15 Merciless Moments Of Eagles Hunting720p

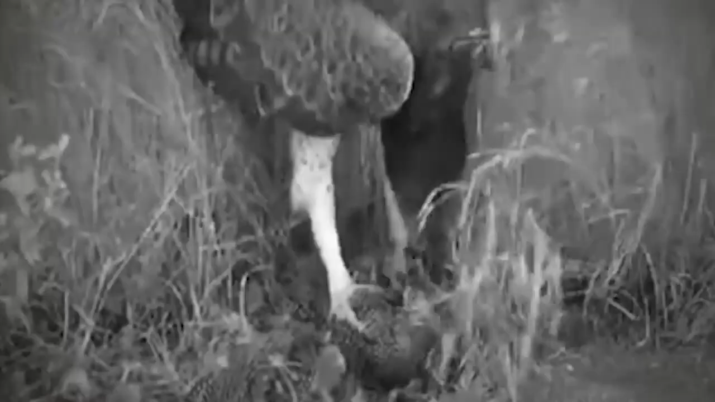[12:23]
The people filming this video came across a martial eagle feeding on one of its favorite meals, a recently killed guinea fowl.